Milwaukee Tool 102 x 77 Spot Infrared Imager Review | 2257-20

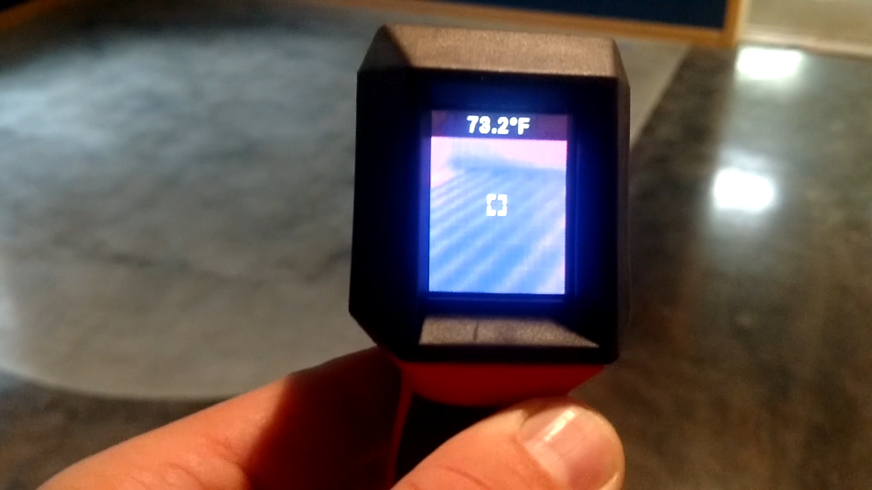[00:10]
On screen: spot 73.2°F
that's amazing that you can see the loops just clear as day hey everyone it's Brian from workshopaddict.com if you've always wanted an infrared imager but
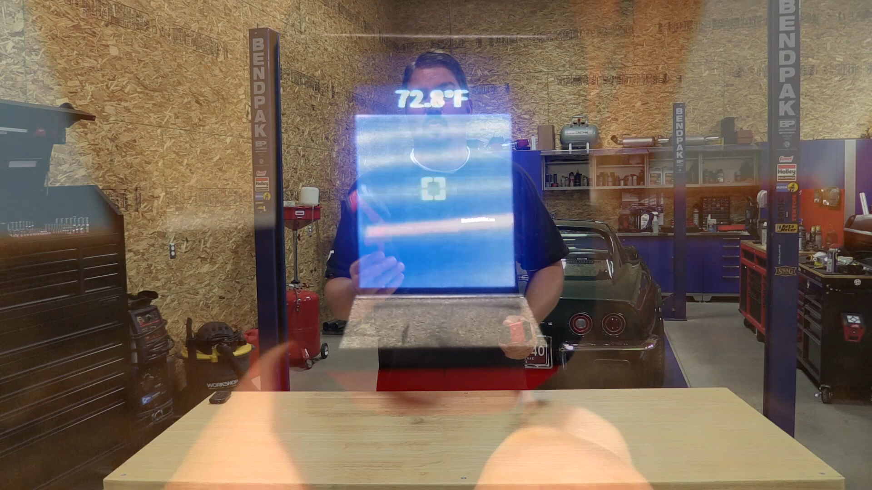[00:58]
On screen: spot 72.8°F
2258-20 it's an M12 unit four hundred ninety nine dollars we went and used both of these to try to find some in-floor heating at one
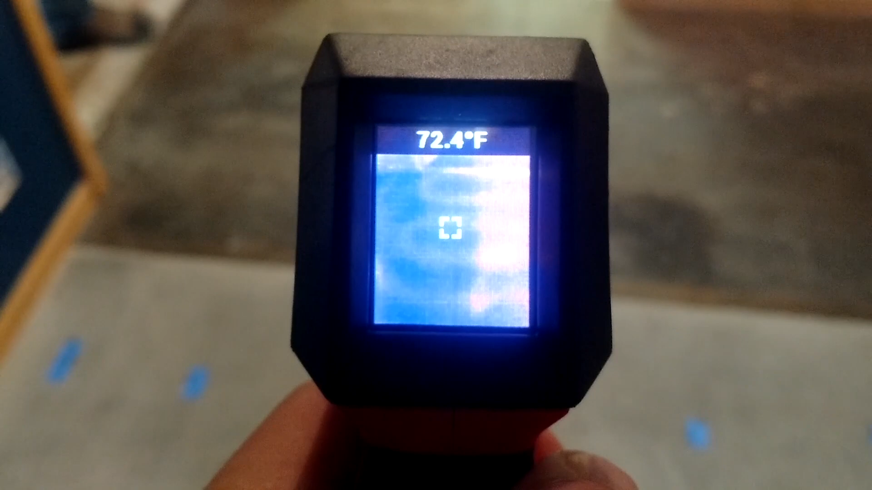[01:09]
On screen: spot 72.4°F
of our friend shops this new imager has the same pixels
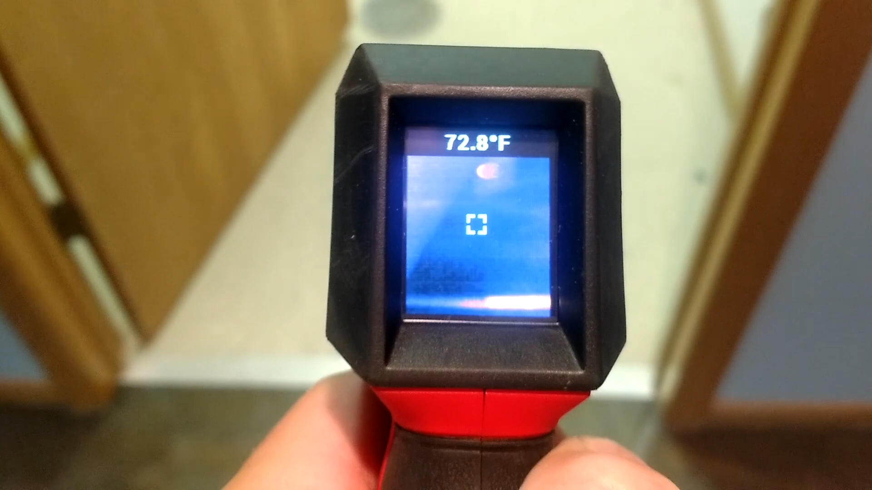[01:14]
On screen: spot 72.8°F
and everything but worked better than the more expensive one it just
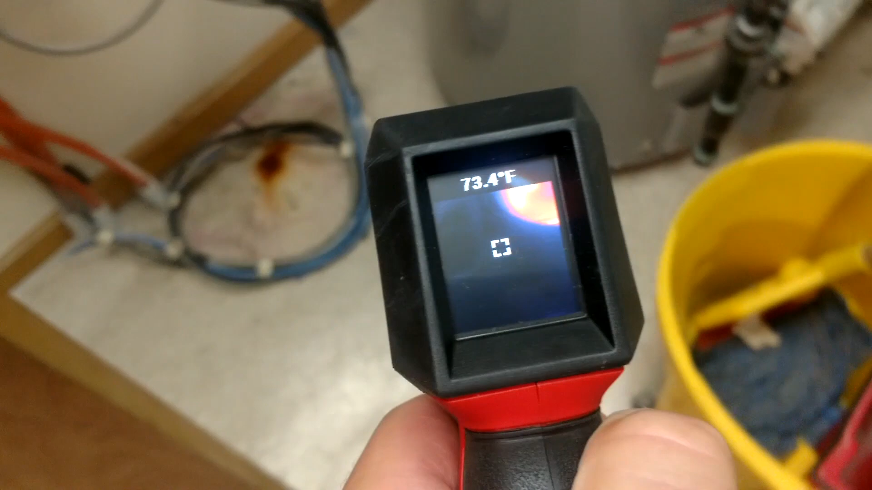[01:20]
On screen: spot 73.4°F
was more clear it was easier for us to use the only downside to this unit is it doesn't
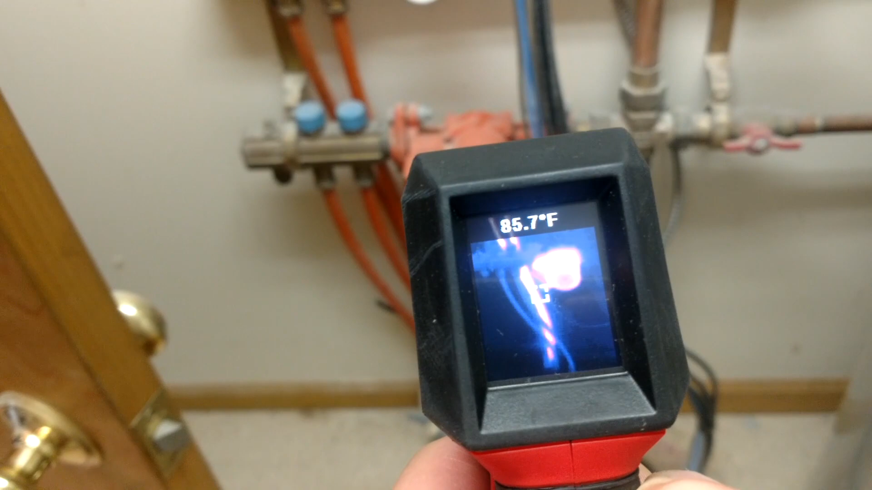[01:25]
On screen: spot 85.7°F
have a laser so when we were pointing it at the floor trying to point out exactly where the in-floor
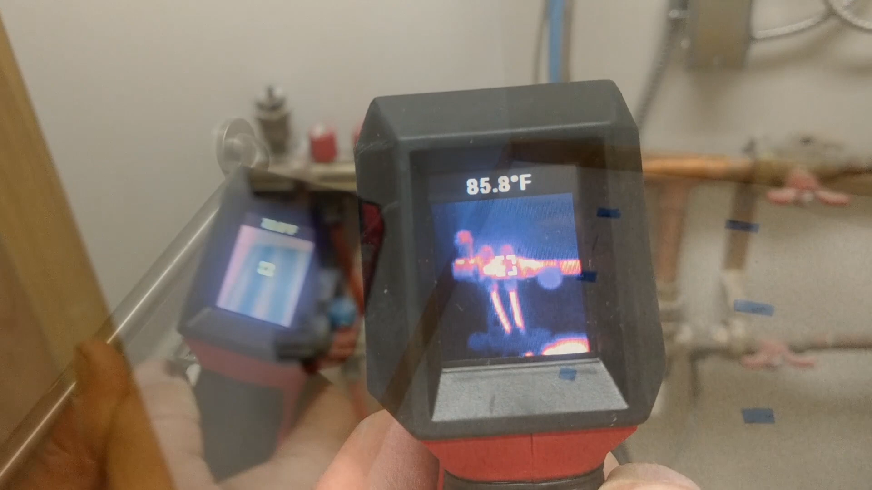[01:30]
On screen: spot 85.8°F
heat lines were you have a little center dot here that tells you what the temperature is and where
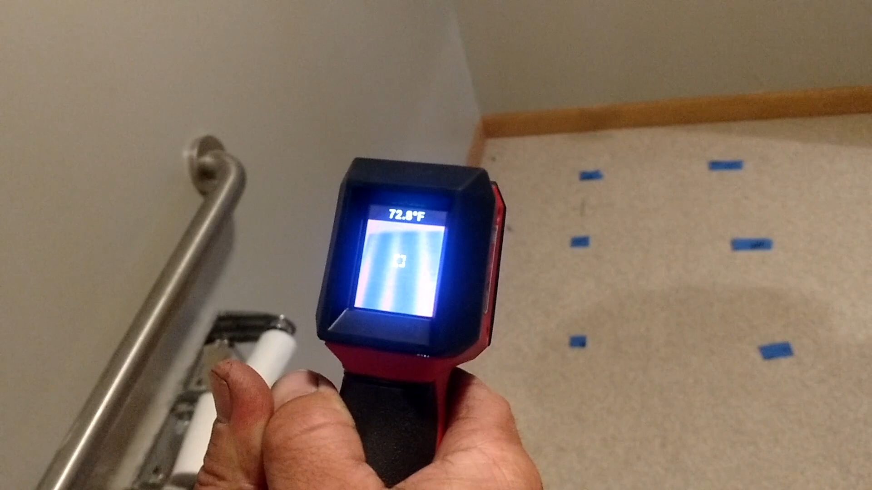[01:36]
it's pointing at in the middle we couldn't figure that out and once someone walked
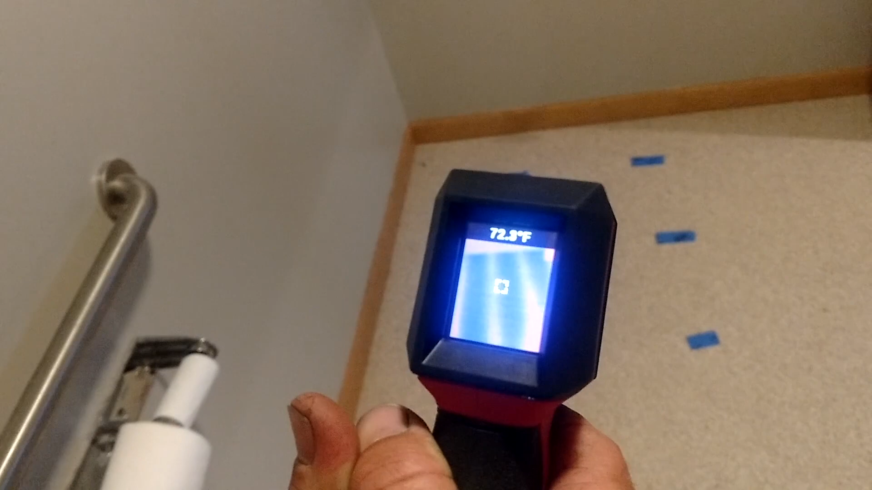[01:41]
into the picture it took away all the temperature differentiations because they were so narrow so what we had to do is guess where we were looking run our finger across the
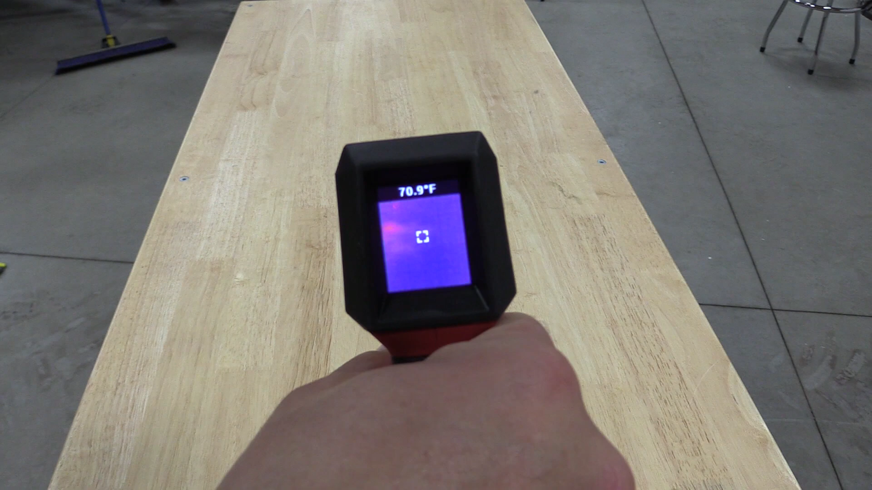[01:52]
On screen: spot 70.9°F
floor in that little friction of the heat would show up inside
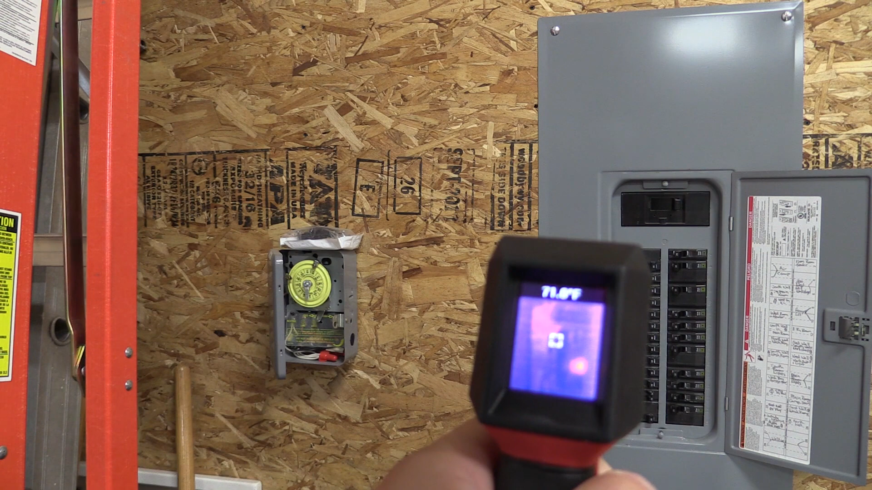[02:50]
On screen: spot 71.6°F
over to be used in celsius it takes a standard 9 volt battery to run battery life is amazing 56 to 1 spot ratio has a fixed emissivity of 0.95 an iron bow color palette that's not changeable but it does have a five-year warranty and that is important on a tool like this because you have an investment if it does break you